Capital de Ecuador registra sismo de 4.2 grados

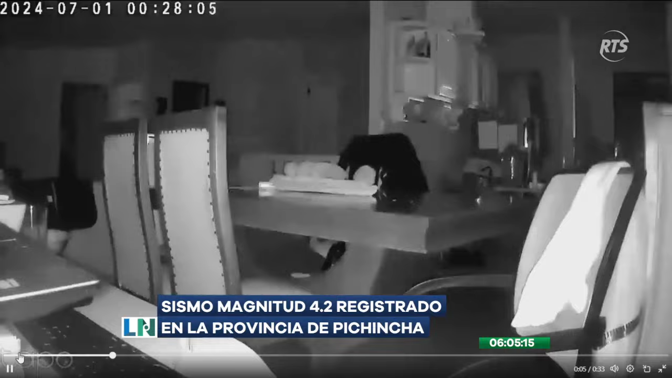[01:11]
también se siente en otras ciudades o provincias, acá en Guayaquil, yo al menos no lo sentí, Alison, no sé si tú sentiste algo, pero así, así vivió la capital, mira tú, un sismo de 4.2 grados en la escala de Richter y mira cómo tiemblan, cómo se mueve la tapa de esta laptop, esto en un aparentemente departamento inmueble en la capital, se ve muy fuerte, ¿ah?